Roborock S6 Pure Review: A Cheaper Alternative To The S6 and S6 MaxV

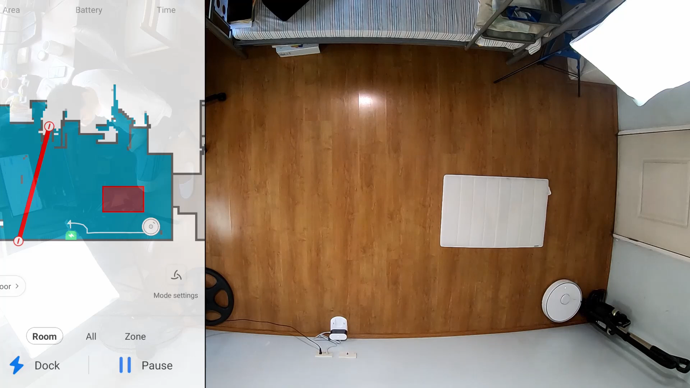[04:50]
The S6 Pure retains most of the navigational features of the S6 Max V but minus the obstacle avoidance system because it does not have the front-facing camera. It is compatible with the Roborock app and users will have access to features like the no-go zones and invisible wall,